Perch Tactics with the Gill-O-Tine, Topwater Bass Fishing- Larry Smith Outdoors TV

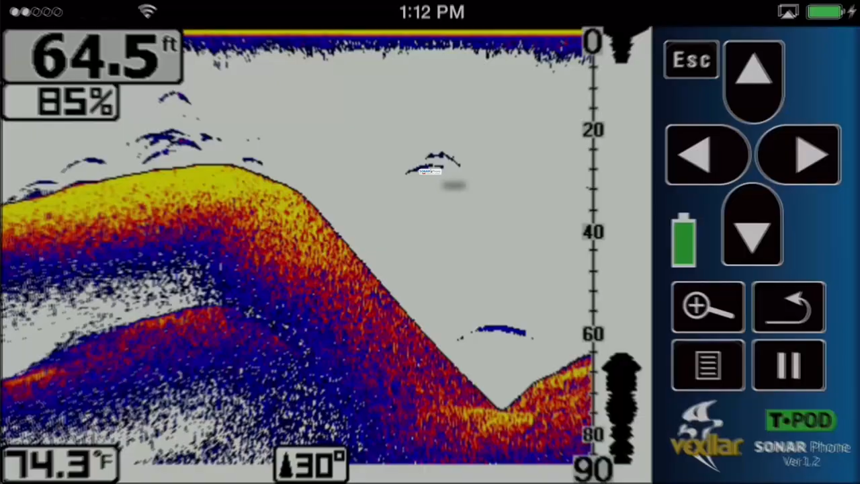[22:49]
On screen: depth 64.5 ft, water 74.3°F
Introducing the next generation of sonar Sonar phone by Vexilar The world's first smart device
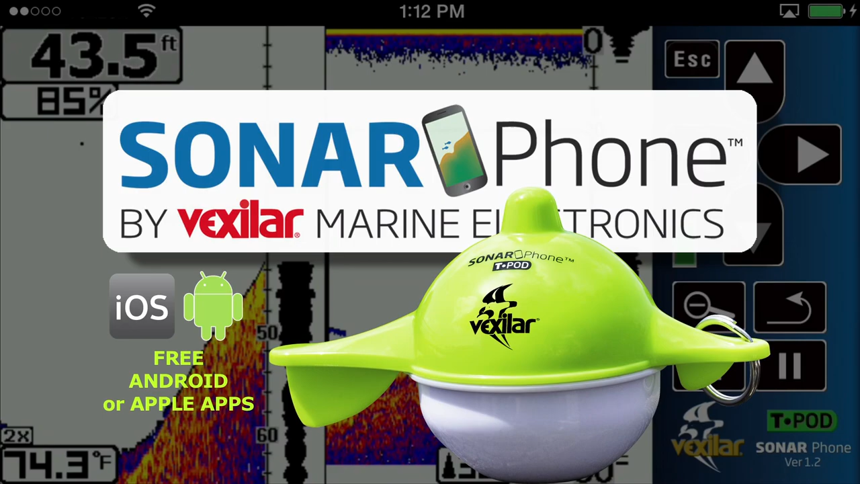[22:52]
On screen: depth 43.5 ft, water 74.3°F
sonar
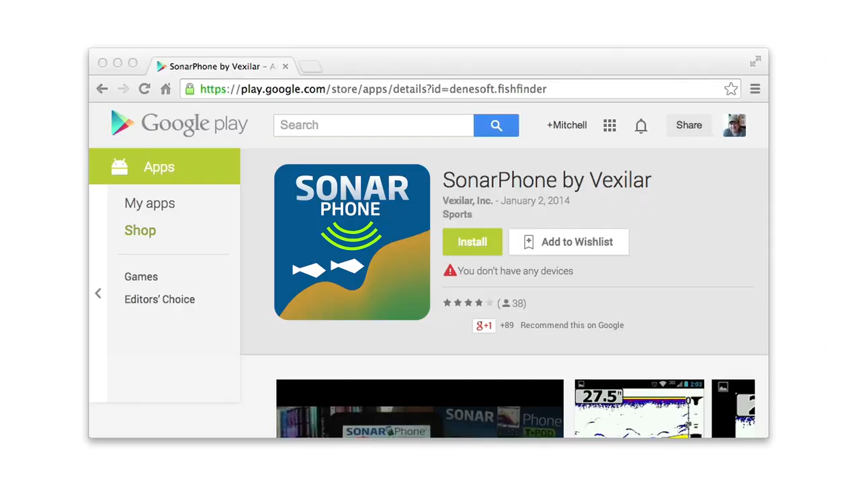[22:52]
Download the free app Try the demo feature And see why sonar phone will rival the performance
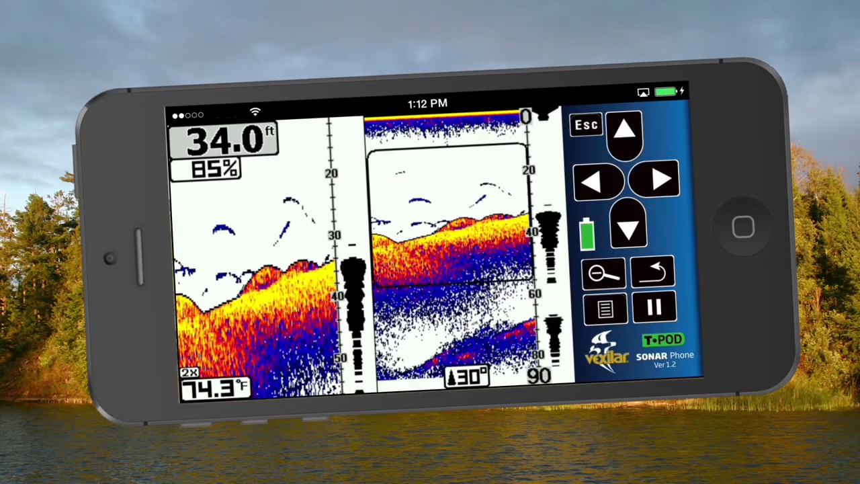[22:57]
On screen: depth 34.0 ft, water 74.3°F
Of sonar systems costing hundreds more